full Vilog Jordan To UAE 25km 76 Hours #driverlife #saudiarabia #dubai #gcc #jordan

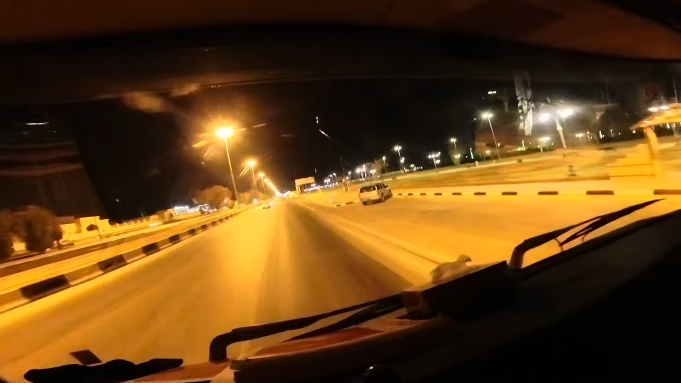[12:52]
रपा पहुँच गया और ये सामने कैमरा पड़ा है। ओके इधर का स्पीड कितना है, 50। तो बड़ा गाड़ी में 50 स्पीड बिल्कुल आदमी को पता ही नहीं लगता कि मैं 50 में जा रहा हूँ।
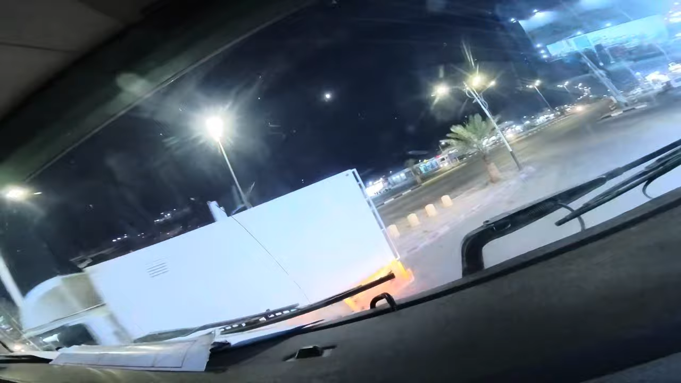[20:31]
ये ब्रिज आ गया, इसमें अगर राइट जाएगा तो रियाज, अगर लेफ्ट जाएगा तो दमाम। ओके, और अभी मैं ये सीधा अलखसा की तरफ जा रहा हूँ।